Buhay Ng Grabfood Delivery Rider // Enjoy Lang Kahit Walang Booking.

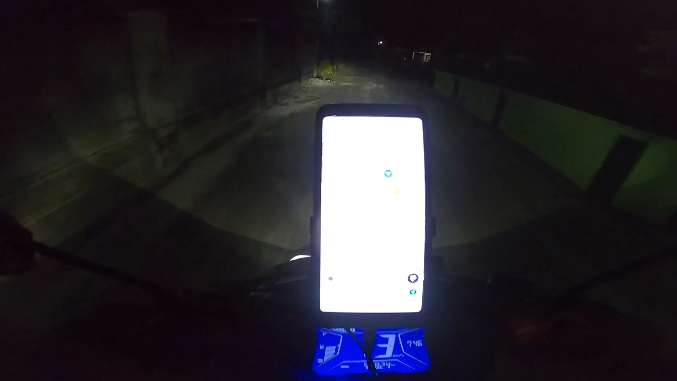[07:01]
Gray na gate. Ito. Ito siya. Ito. Sanay na ako dito eh.